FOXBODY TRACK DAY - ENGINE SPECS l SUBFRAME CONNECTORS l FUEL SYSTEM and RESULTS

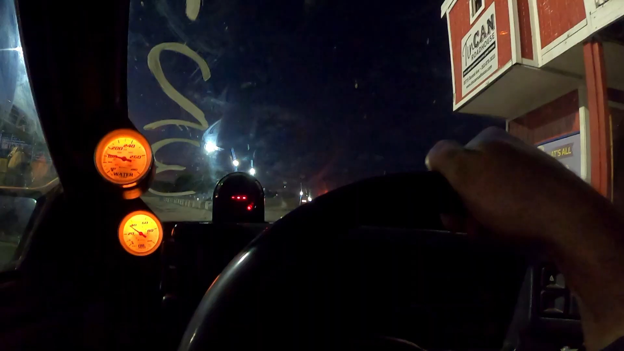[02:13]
Here is the in-car of the last pass, the changes you made to this pass bumped the two-step RPM up